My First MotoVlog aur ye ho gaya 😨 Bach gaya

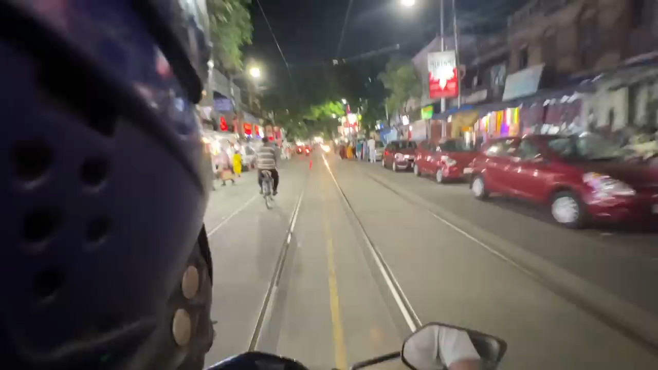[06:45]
कहा है जहां पर वो क्या बोलते हैं वो हाथ रिक्सा हाथ रिक्सा ट्राम लाइन ये सब कुछ दिखे किस वाले जगा में आना आपको वो पूरा
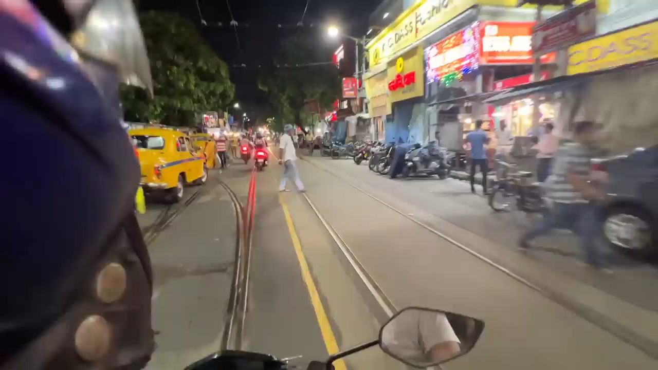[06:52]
वो औरिजिनल कॉलकता का वाइपस आएगा � वैसे तो आप लोग इतना सारा गली क्रिकेट खिलते होगें, लेकिन देख लोग यहाँ पर गली क्रिकेट टूनामेंट हो रहा है।
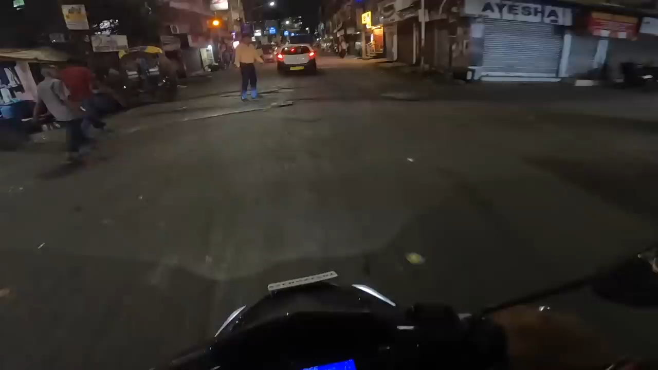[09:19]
भी हो रहा है हलका हलका यह जो म मैं ने अल्ट्रा वाइट करके रख़ा है उस समय नॉर्मल वाइड अंगल में था बारिस वापस से तेज हो गया क्या करू गोप्रो रख लो क्या अंदर